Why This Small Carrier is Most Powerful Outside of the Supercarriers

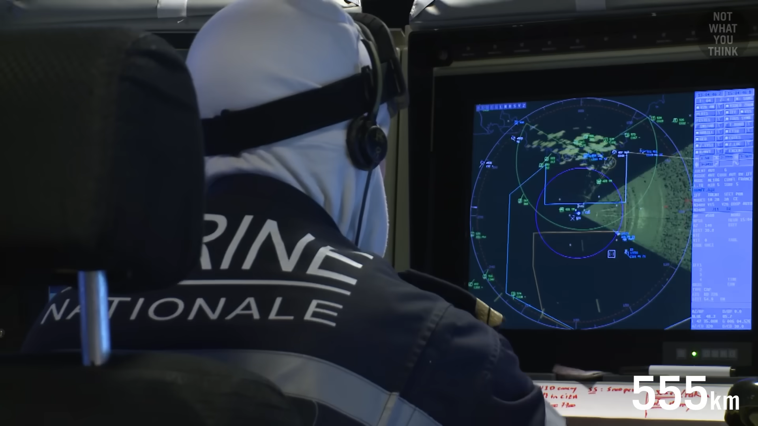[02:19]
Without catapults, navies cannot launch these types of aircraft, because they are simply too heavy.